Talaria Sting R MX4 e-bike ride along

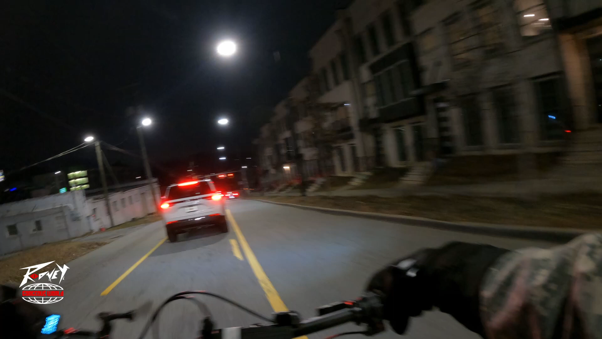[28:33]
Turn your lights on. The lights in the back not on.